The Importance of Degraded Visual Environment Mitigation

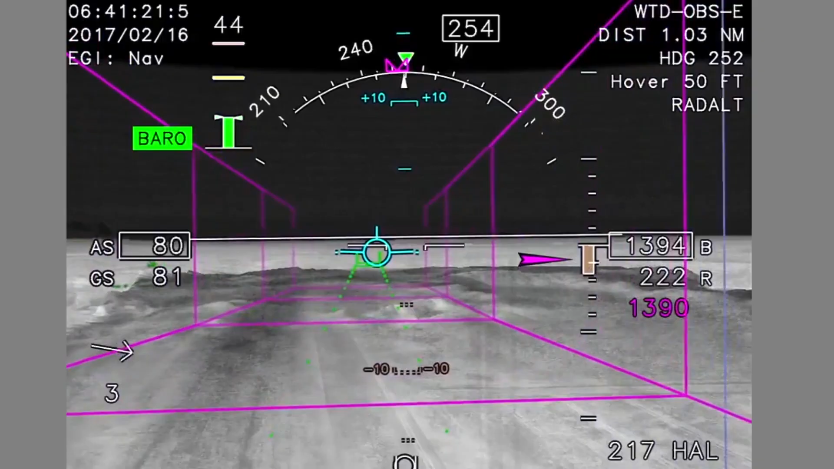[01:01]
And then we're creating a picture out of that. So it's not a visual picture that you see with your eyes. It's a synthetic picture, a virtual picture, if you will. And it detects all the obstacles. So I'm flying in route down a valley, it will tell me if I have power lines. That's what we want to be able to do.